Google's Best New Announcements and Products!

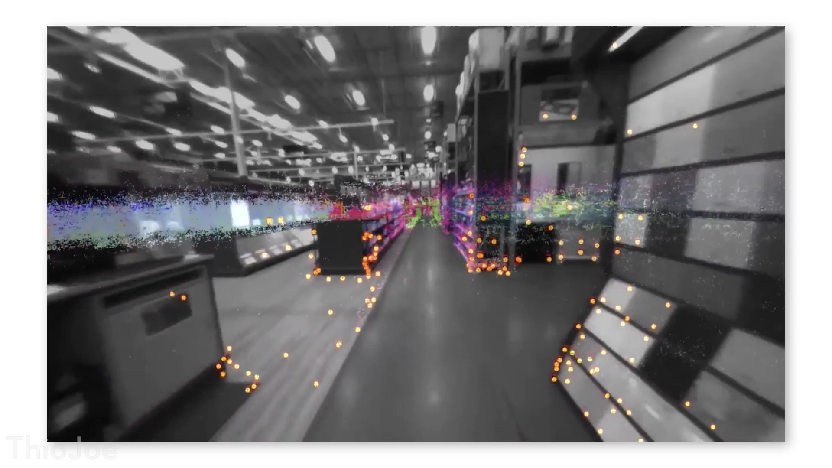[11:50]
and it I guess has some sort of catalog or database of what the store looks like inside, maybe if the store scans it ahead of time.
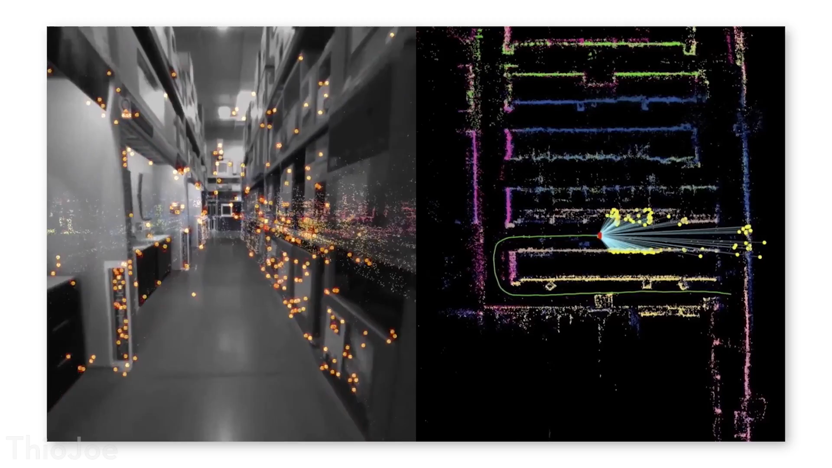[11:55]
And if you're looking for an object, it will guide you based on what the camera sees, says alright,